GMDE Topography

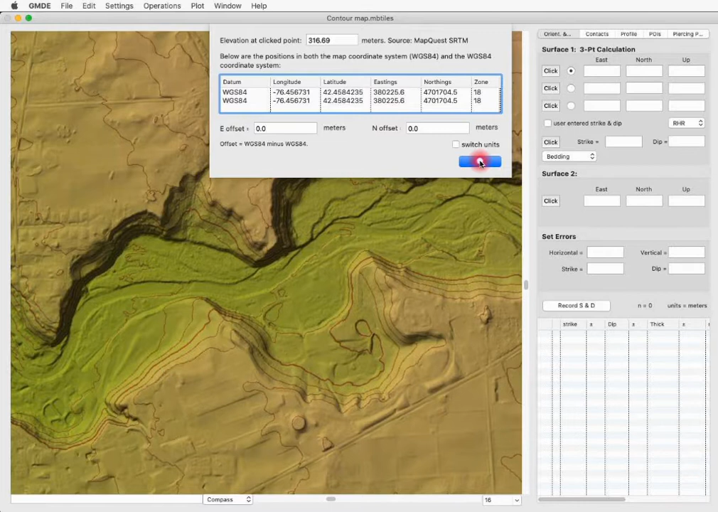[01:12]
point and some information about the datum and datum offset and so on you can click switch units by toggling this switch here and when you're done you simply click ok now for this to happen what the program is doing behind the scenes is the following a it calculates the latitude and longitude from the x and y coordinates of the click point b it then sends those coordinates to the selected elevation server and then c waits until it gets back from the elevation server and then displays the information in the dialog
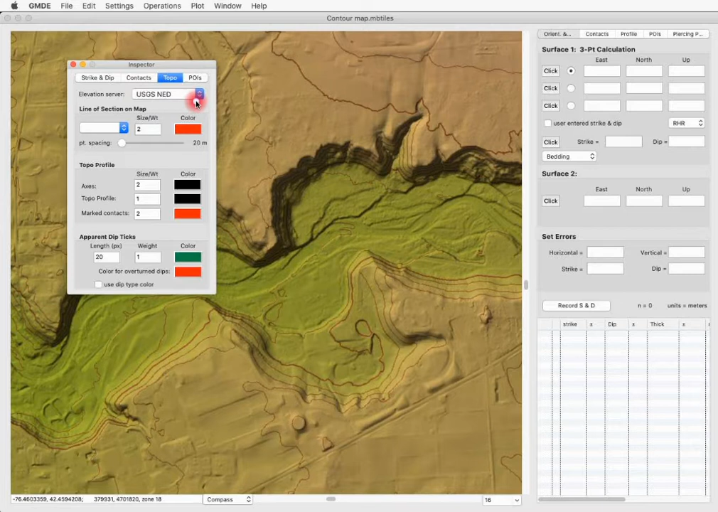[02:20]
government servers one for canada and one for the united states since this map is in the united states we want to use the usgs elevation server for two reasons first it is free whereas both mapquest and geonames are rate limited and that is they will shut down after a certain number of requests from gmde per month and secondly the government servers are have 10 meter resolution whereas the srtm servers have 30 meter resolution
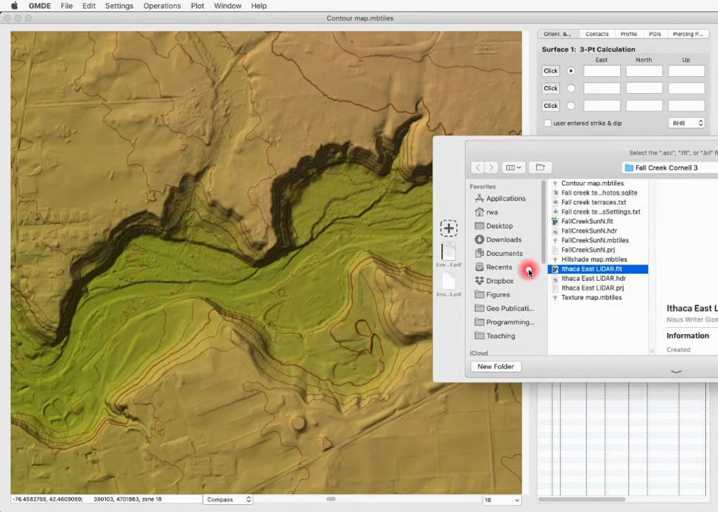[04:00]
flt file a dot hdr file and a dot prj file all three must be in the same folder and they all must have the same root name in this case ithaca east lidar and you double click on the flt folder or document now we've loaded that in and as you can see the elevation is automatically showing up now in the box in the lower left but this allows us to do a number of more interesting things and simply get the elevation super fast let's
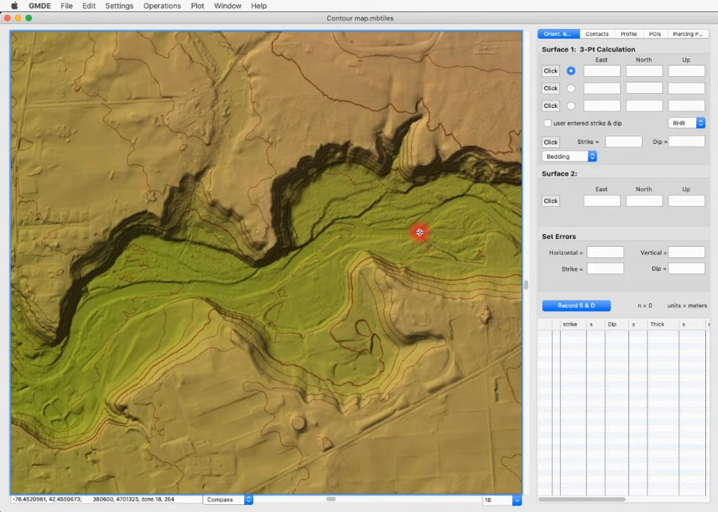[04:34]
now draw a topographic profile we do this by going to the operations menu and choosing define topo
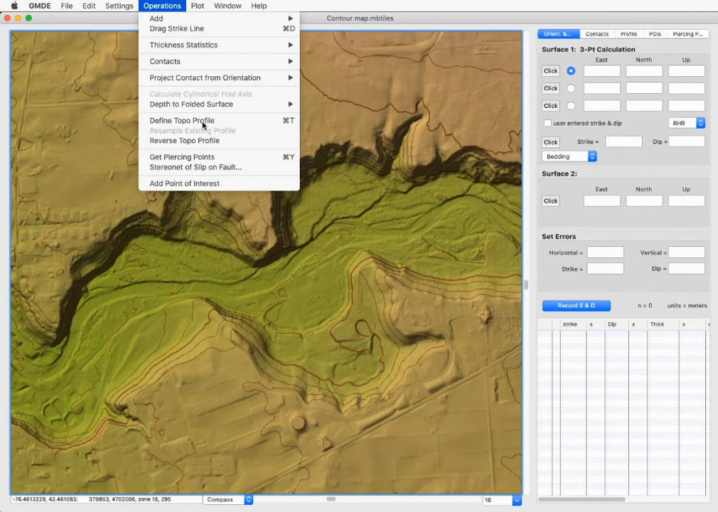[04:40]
profile and simply clicking a polygon with as many vertices as you want where you want the profile to be
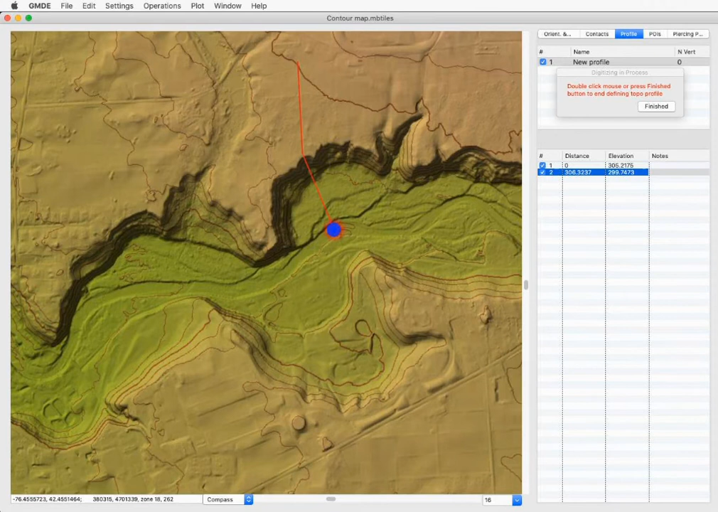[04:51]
notice i'm going to click here and this is forest home drive and i'm actually going to label that
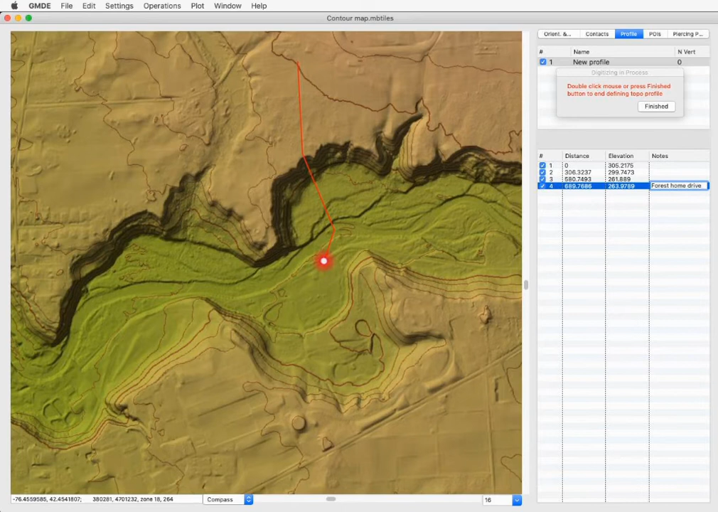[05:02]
and then i can continue clicking along until i get to the end where i double click we'll give it a name we can call this aa
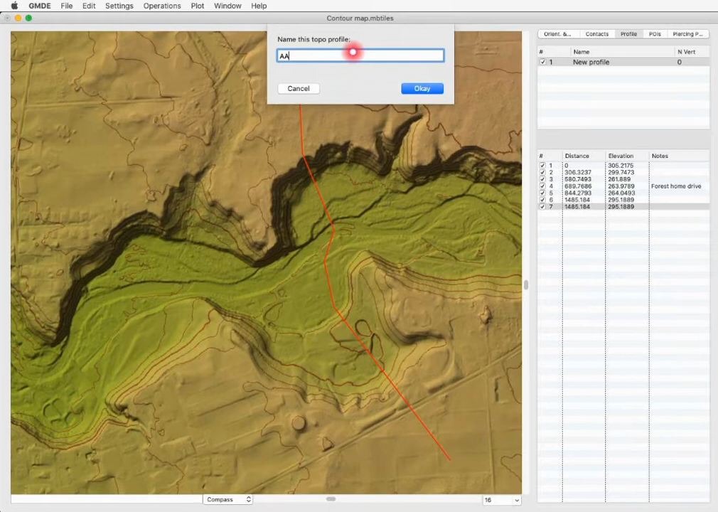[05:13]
prime if we wish click ok and you can see that the computer has automatically resampled all of the elevations along here and of course